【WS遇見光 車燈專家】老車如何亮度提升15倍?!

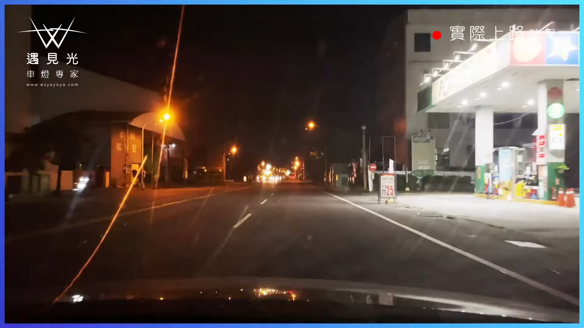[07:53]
再打开我其实可以感受到它明显的变化但是因为它原本的颜色是4300K然后跟路灯的颜色也是相近所以感受性没有像我们前几部影片落差那么大因为前几部影片它拍的都是5000K的所以说如果你希望你的照明效果要再好一点那个路感更强烈一点我们会建议装5000K的这个色温的灯泡那我们现在上高速公路来做个实际的测试那会不会